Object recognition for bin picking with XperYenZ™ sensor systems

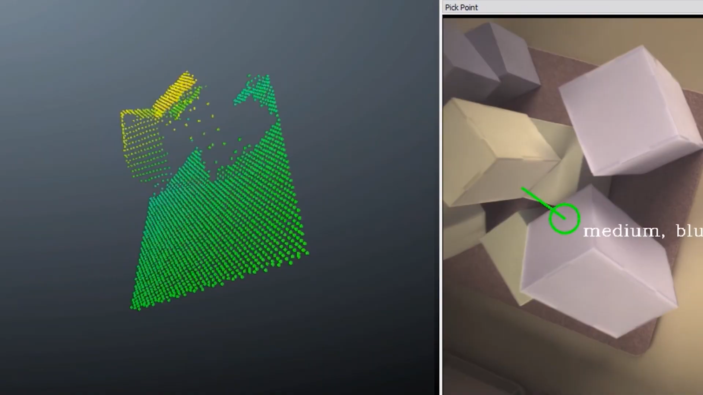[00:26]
Sensing with Experience is fast and lean because
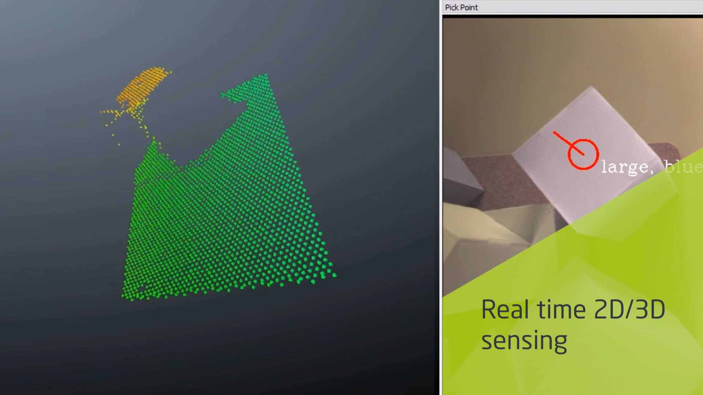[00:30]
the same sensor is used for 2D color information and 3D sensing.
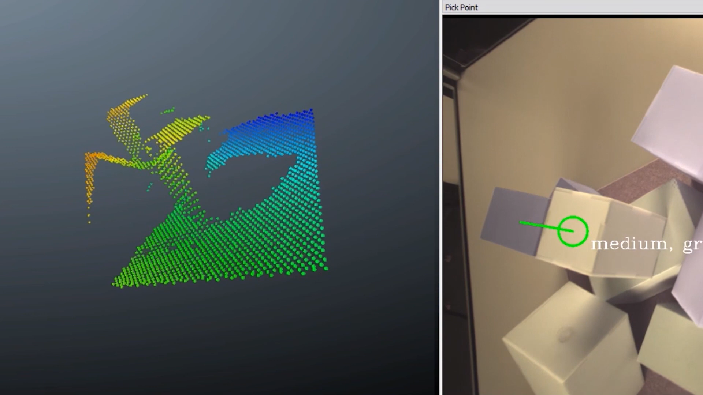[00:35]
Experience detects objects in real time and recognizes the best pickpoints.